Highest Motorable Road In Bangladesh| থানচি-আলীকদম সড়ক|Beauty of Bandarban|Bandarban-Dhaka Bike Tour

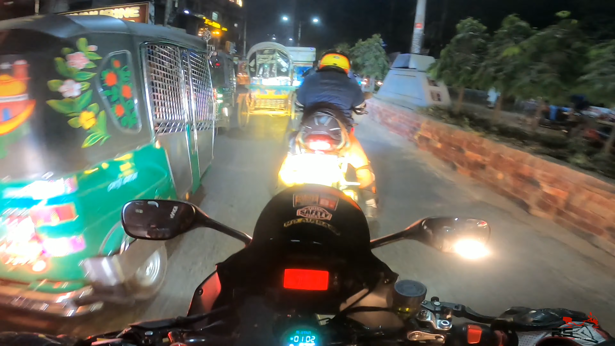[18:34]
ও আচ্ছা, ফুয়েল লোড করতে হবে, এই কারণে সম্ভবত ঢোকা। তো আমার ট্যাঙ্কই খালি হয়ে গেছে,
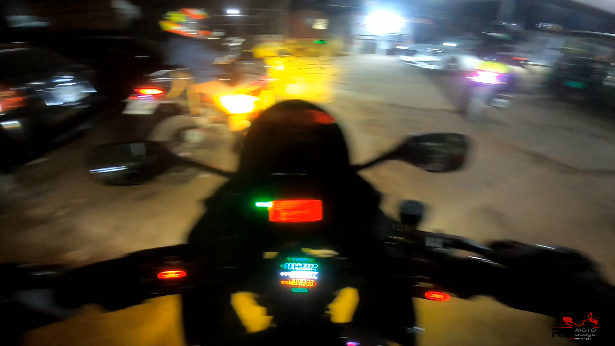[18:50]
তো পুরো ট্যাঙ্ক লোড করে একবারে ঢাকা চিটাগাং হাইওয়েতে উঠবো। এখানে ঢুকলেন কে? এখানে কে? হ্যাঁ, এখন আছি হচ্ছে বায়েজিদ লিংক রোড। বায়েজিদ লিংক রোড দিয়ে আমরা বেরিয়ে যেতেছি, আর এদিকে প্রচণ্ড ঠান্ডা।
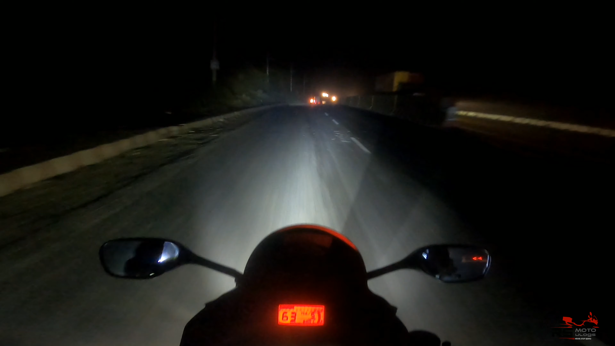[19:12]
ফুয়েল লোড করার পরে চিটাগাং সিটির ভিতরে একটু জ্যাম ছিল, এরপর এই লিংক রোডের এখানে এসে ছোটোখাটো একটা নাস্তার ব্রেক দিয়ে এখন রওনা দিলাম। ঘড়িতে বাজতেছে হচ্ছে 8টার মতো, যাইতে মোটামুটি 3 ঘন্টা, 3.5 ঘন্টা, 4 ঘন্টা লাগবে।